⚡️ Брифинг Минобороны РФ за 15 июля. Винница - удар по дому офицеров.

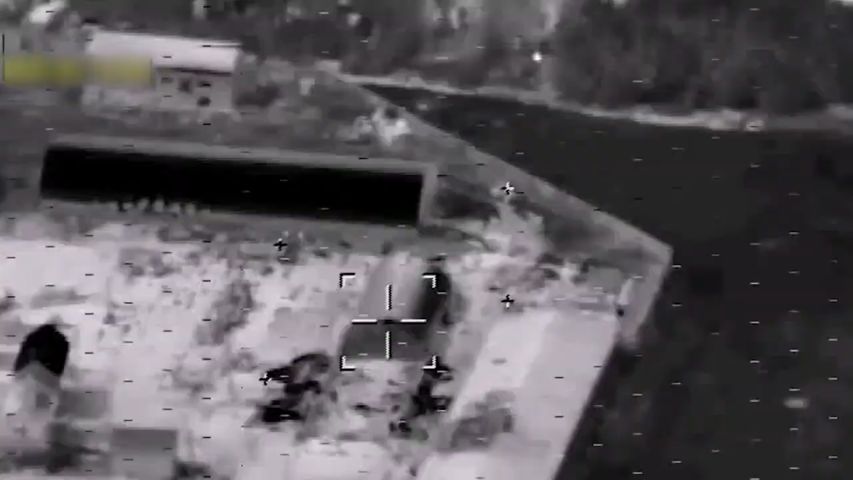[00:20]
Точечными ударами ВКС России по местам дислокации и националистического формирования «Правый сектор» в городе Артемовск,
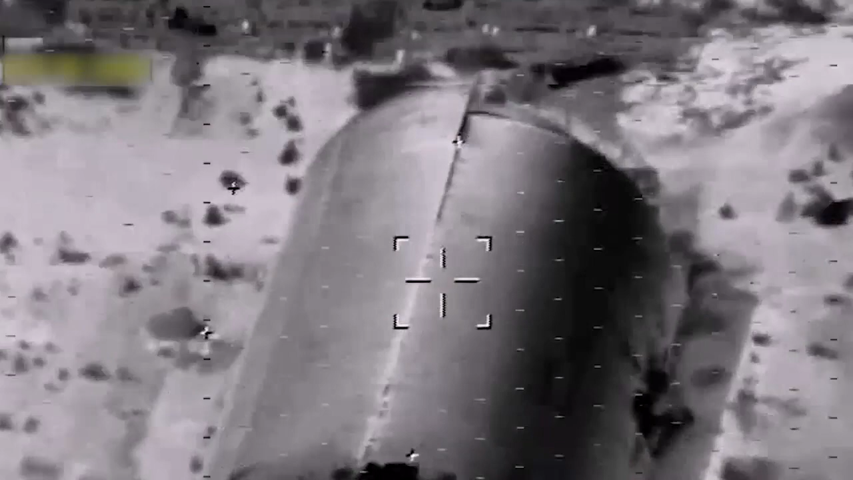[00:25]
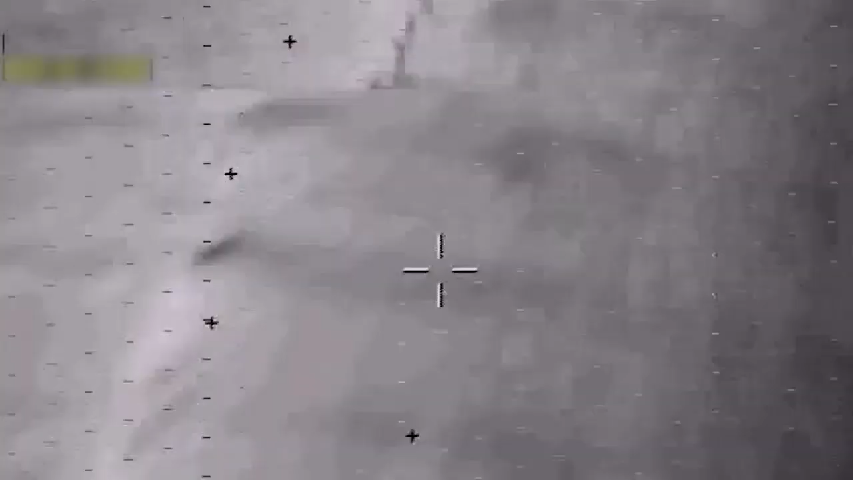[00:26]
Донецкой Народной Республики, уничтожено около 300 националистов и до 30 единиц бронированной и специальной автомобильной техники.
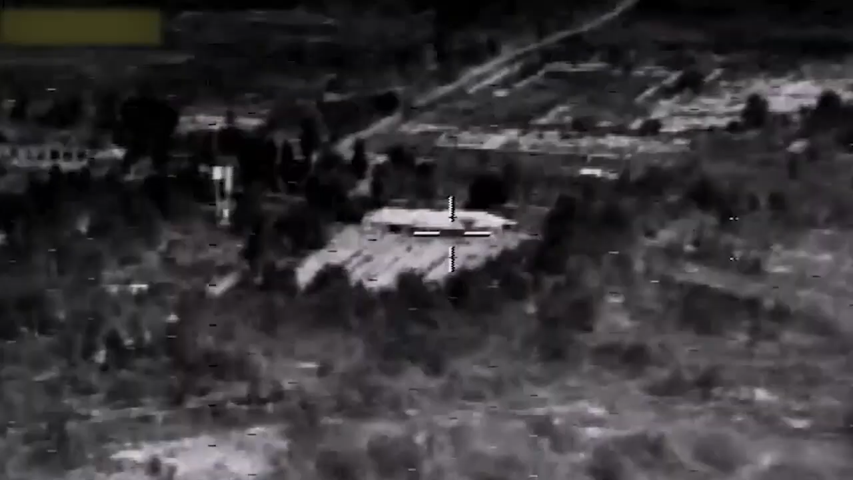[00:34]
В результате удара по пунктам временной дислокации 45-й артиллерийской бригады Вооруженной силы Украины в районе населенного
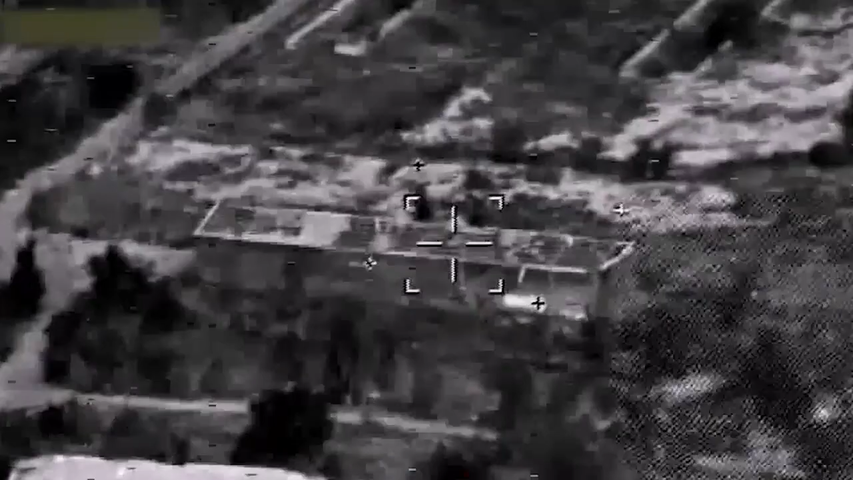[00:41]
пункта Щербаке Запорожской области уничтожена казарма, в которой находилось более 70 военнослужащих.
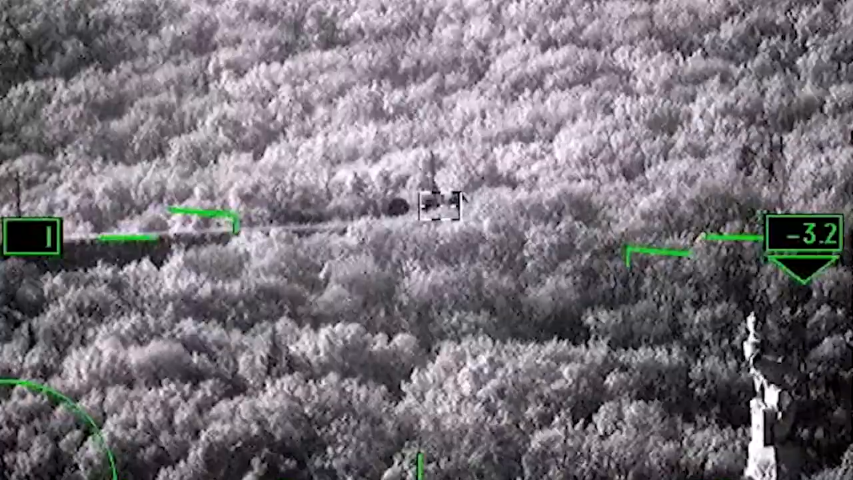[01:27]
Высокоточным оружием ВКС России за сутки уничтожены.
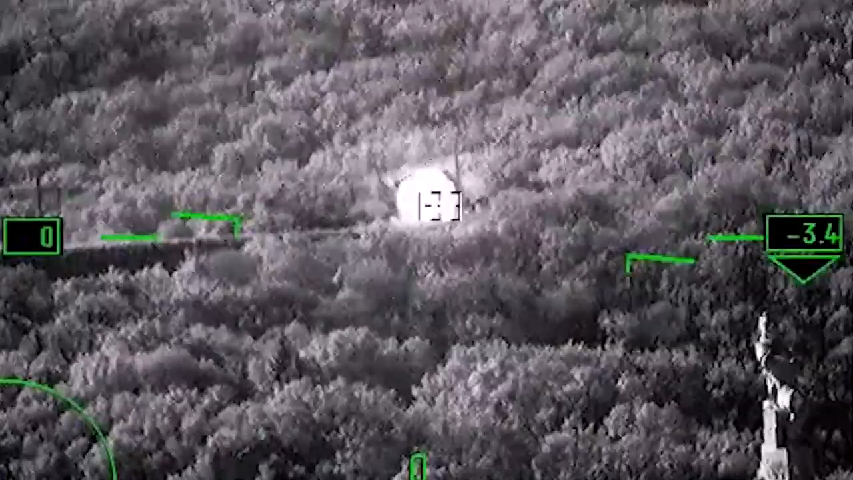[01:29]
Пять пунктов управления и узлов связи,
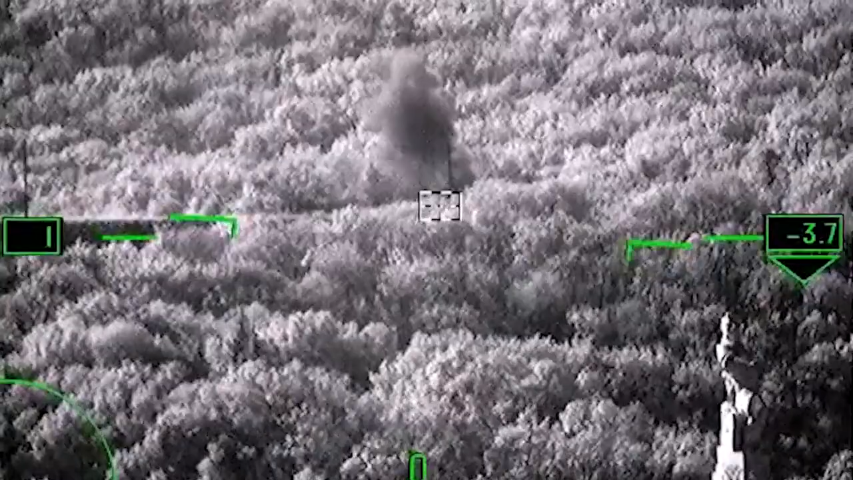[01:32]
в том числе 10-й десанто-штурмовой и 1-й танковый бригад Вооруженной силы Украины в районах Просковеевка
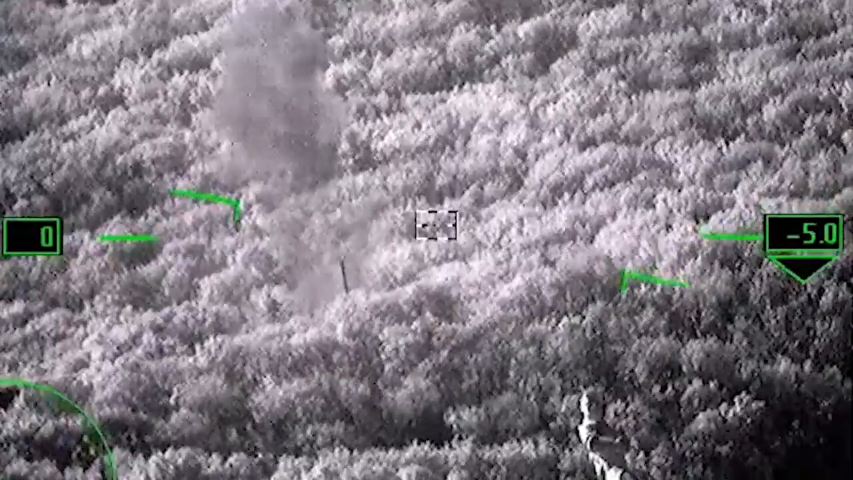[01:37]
ДНР и Просяная Днепропетровская область.
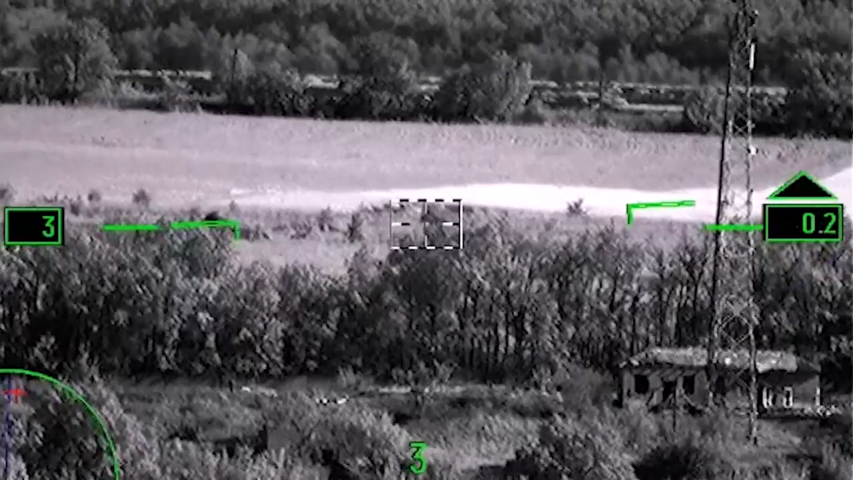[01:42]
Пусковая установка зенита ракетного комплекса «Бук-М-1» в районе населенного пункта «Соль» ДНР,
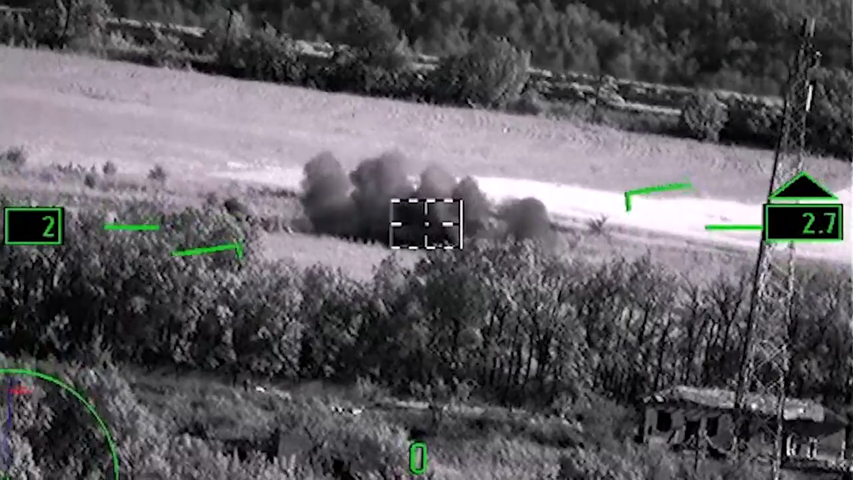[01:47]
а также живая сила и военная техника в 43-х районах.